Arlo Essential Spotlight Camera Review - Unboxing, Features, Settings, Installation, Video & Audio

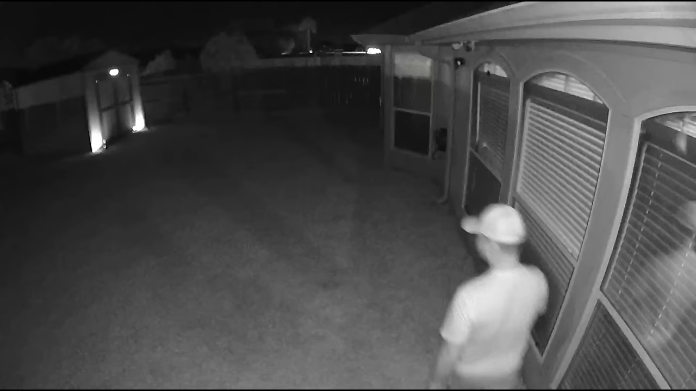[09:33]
So this is the video quality of the Arlo Essential Camera. And this is the video quality of the Arlo Essential Camera. camera and this with its two infrared LEDs on. And this is at 10 feet, 15, 20, 25, 30.